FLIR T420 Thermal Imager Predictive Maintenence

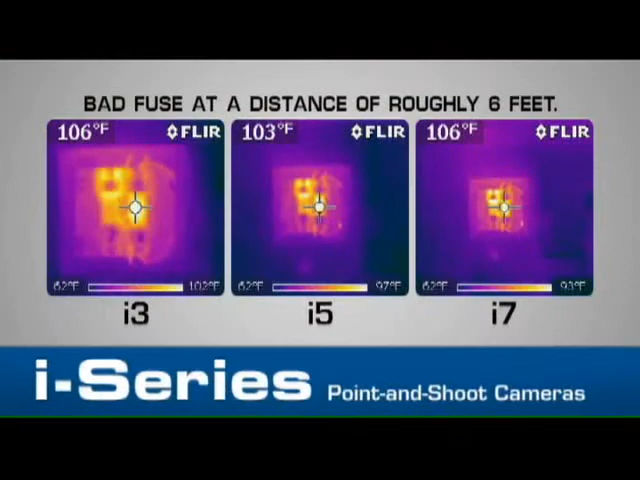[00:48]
new i-Series cameras are more powerful than ever and packed with features to help you find and measure problems fast without skimping on performance.
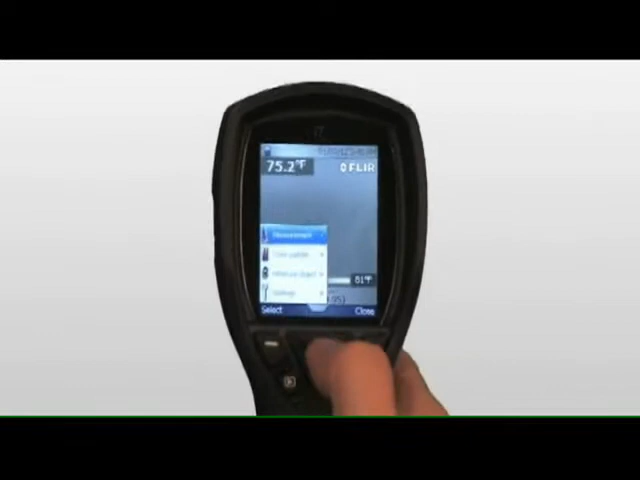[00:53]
On screen: spot 75.2°F
They deliver FLEAR's industry-leading measurement accuracy,
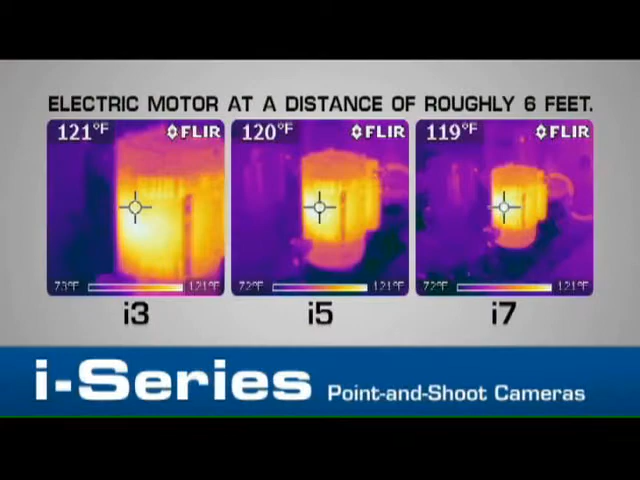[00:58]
On screen: scale top 121°F
measure temperatures as high as 250 degrees Celsius and can save fully radiometric JPEG
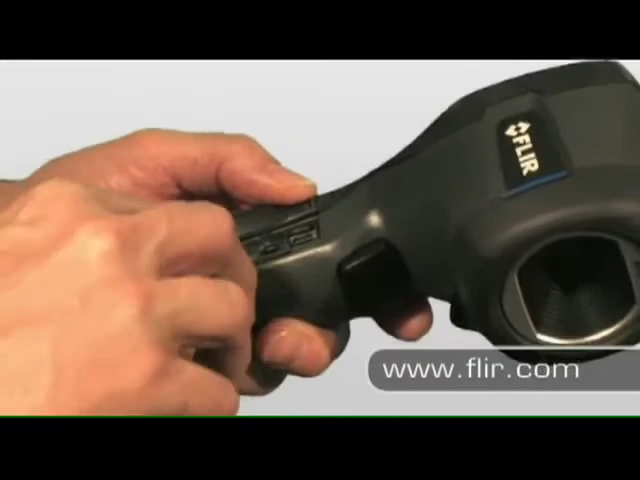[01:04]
images to a removable SD card for easy reporting and file sharing.
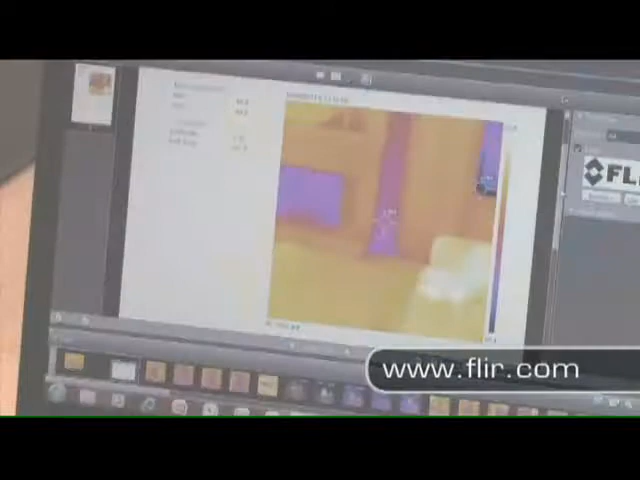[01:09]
Like all FLEAR cameras, i-Series imagers have a long battery life, so you'll be ready for action any time.
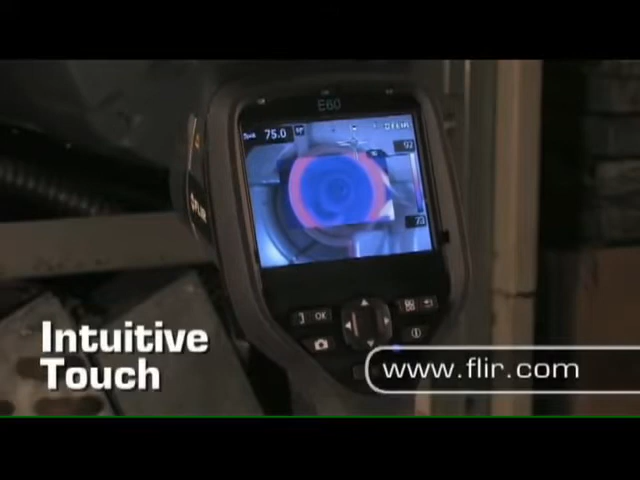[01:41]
Picture-in-picture and fusion modes let you blend thermal and digital images.
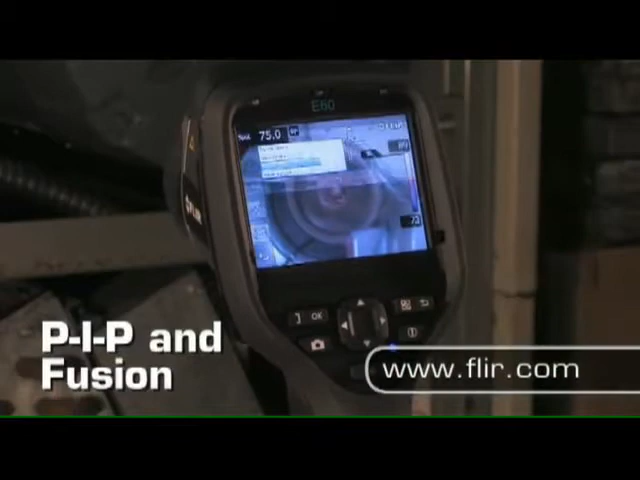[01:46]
The laser pointer shows others right where the problem is.
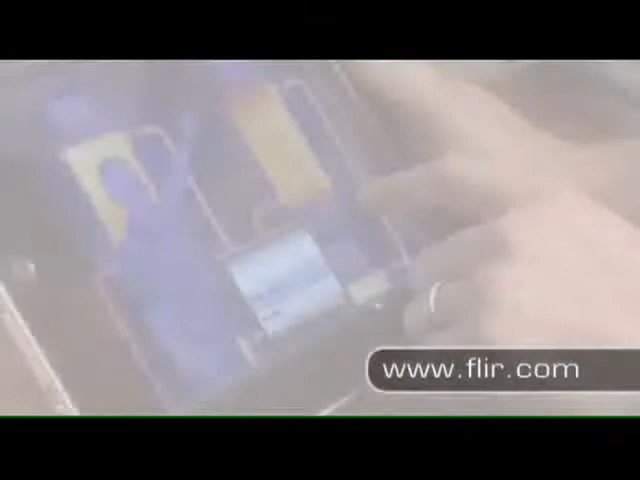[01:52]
And connectivity to smartphones and tablets with the FLEAR tools mobile app makes importing, analyzing, and sharing images a breeze.
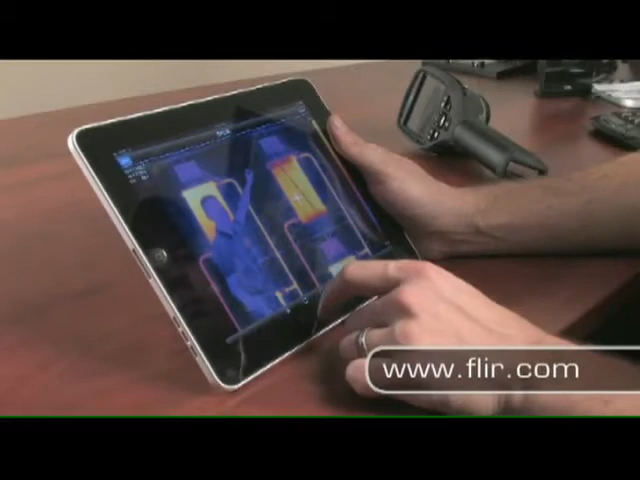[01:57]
For more demanding infrared inspections,
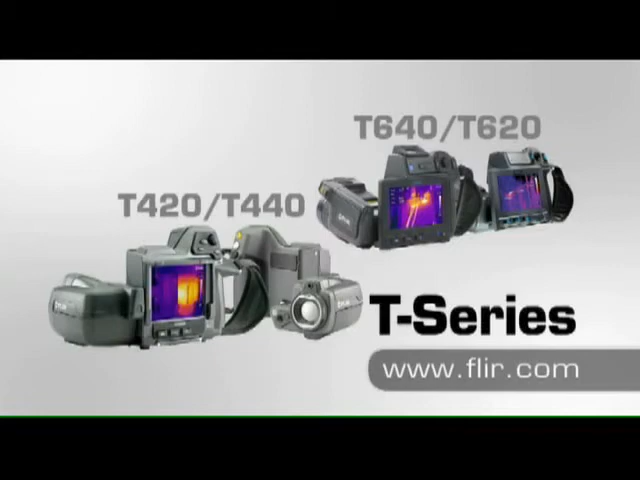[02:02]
FLEAR's high-performance T-Series provides maximum resolution, efficiency, and flexibility.
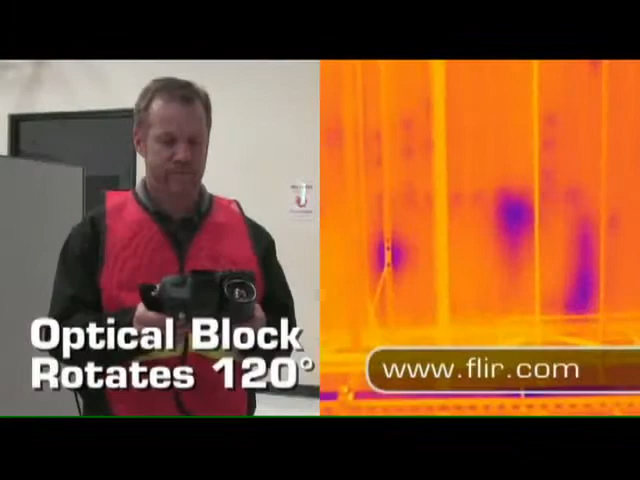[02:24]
comfortably for hours while scanning areas other cameras just can't get to.
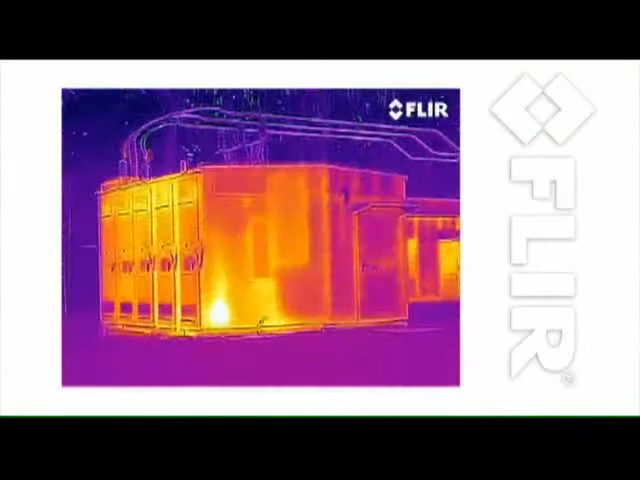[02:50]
visible light detail to thermal images for easier identification of inspection targets.
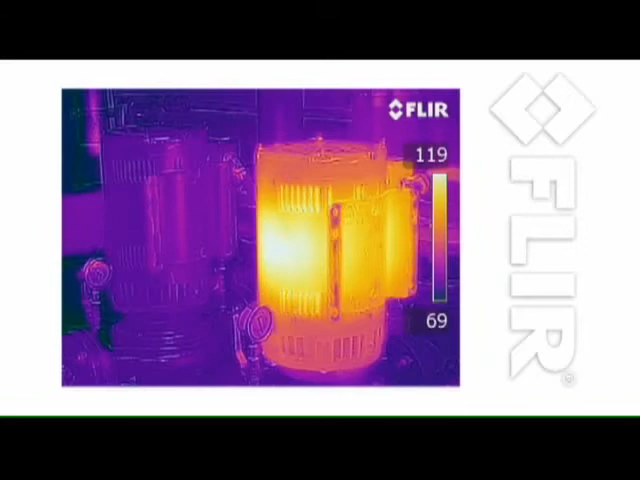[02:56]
T-Series cameras let you annotate images through voice recordings, embedded text entries,